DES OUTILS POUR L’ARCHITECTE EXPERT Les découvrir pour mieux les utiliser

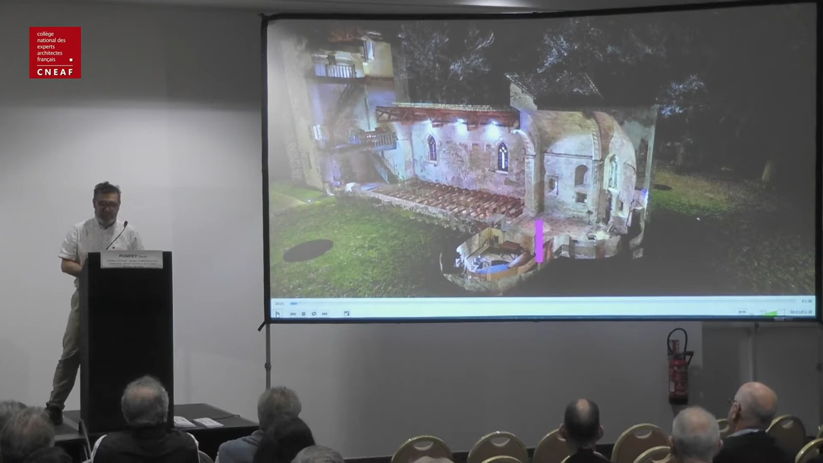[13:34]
Voilà, je vous laisse regarder la lasermétrie.
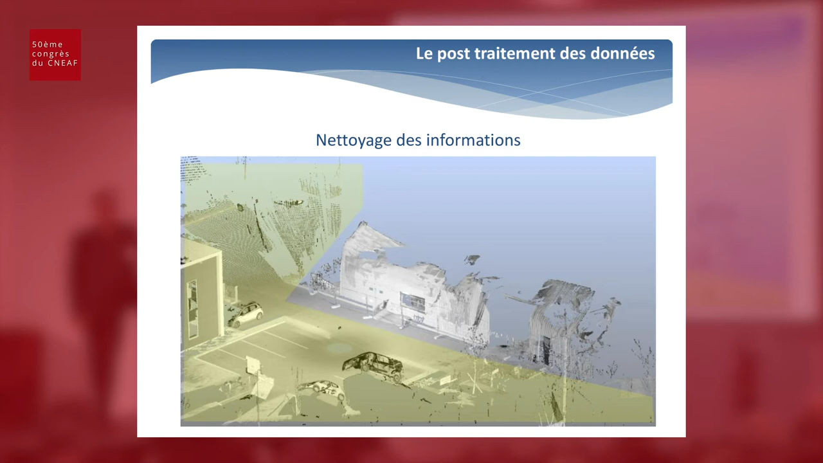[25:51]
Cette multitude d'informations et de data, on va la trier parce que tout n'est pas important. Et suivant ce qu'on veut faire, suivant l'objectif qu'on vise, ben, on n'a pas besoin forcément de toutes les données.
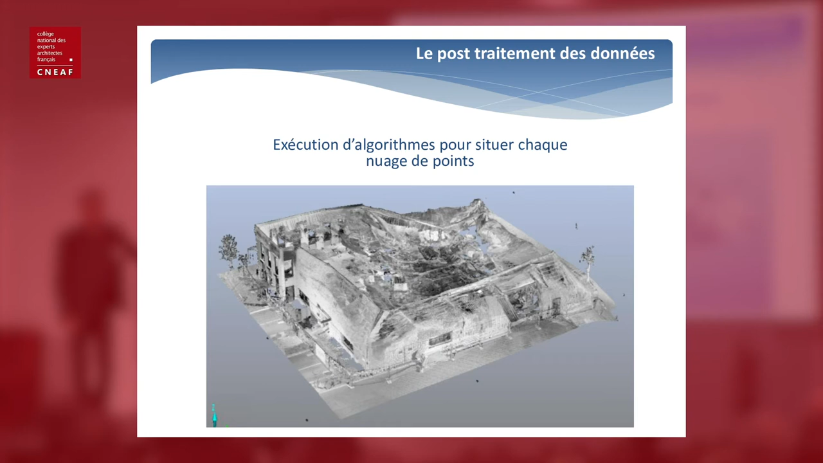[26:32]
Vous reliez les stations entre elles et vous arrivez à traiter finalement la globalité de l'ouvrage. Ensuite, vous colorisez pour que ça soit plus facile
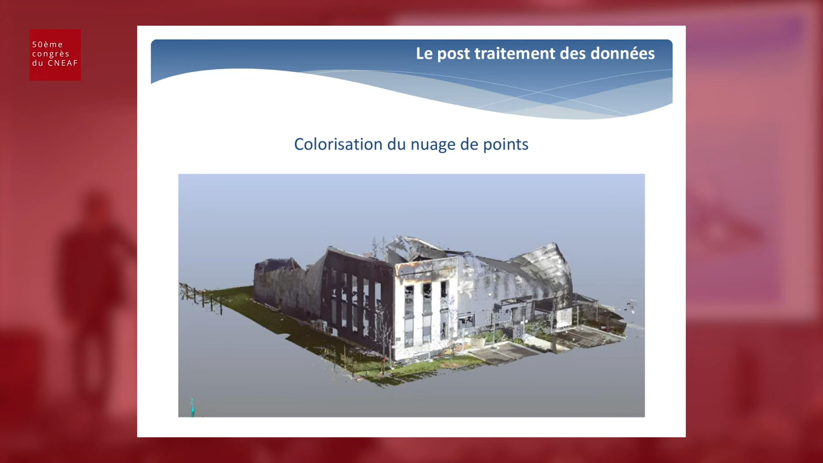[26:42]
et plus, plus attractif le nuage de points.
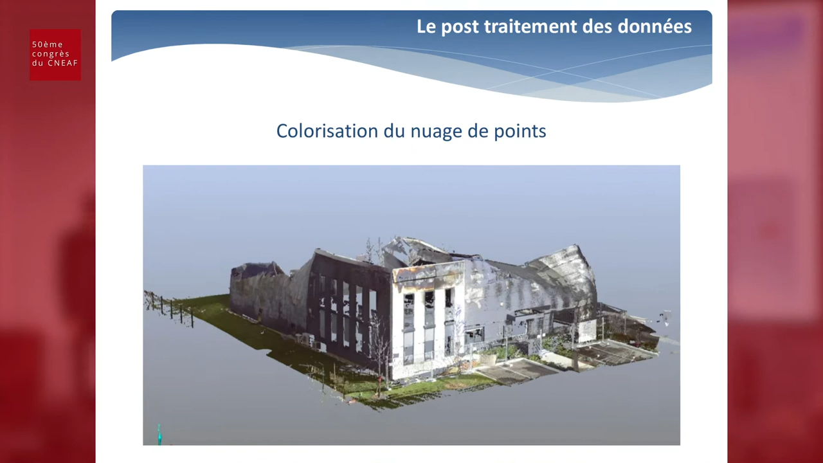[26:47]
Et puis, ensuite, vous partagez ce nuage de points entre les différents interlocuteurs.
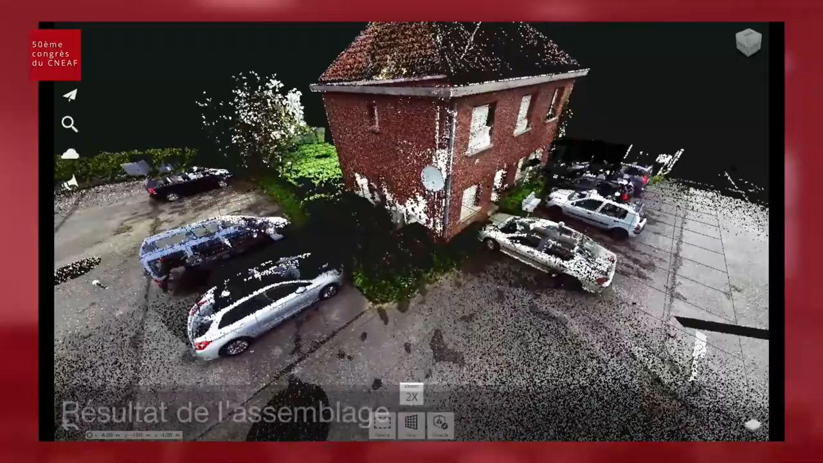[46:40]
Donc là, c'est une maison qui est du côté d'Amiens, qui a été scannée, maison en briques. Donc le nuage de pointe brut.
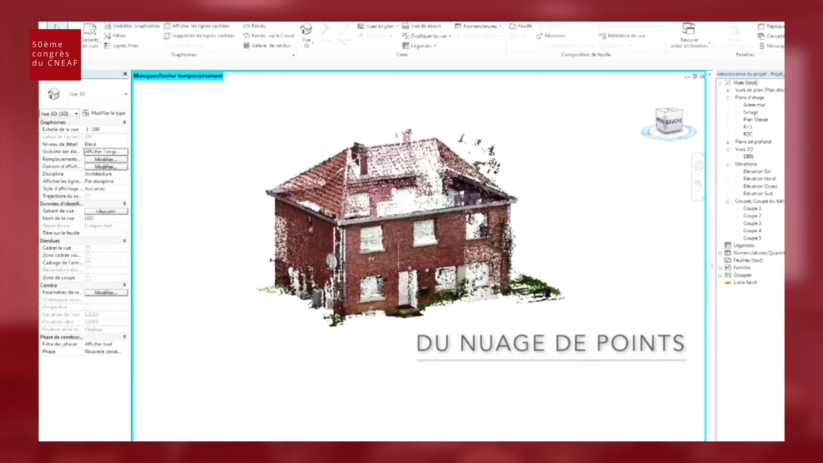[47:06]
Donc ça ne nous empêche pas de faire de la maquette numérique derrière à partir du nuage de points et d'intégrer ça dans différentes suites de logiciels.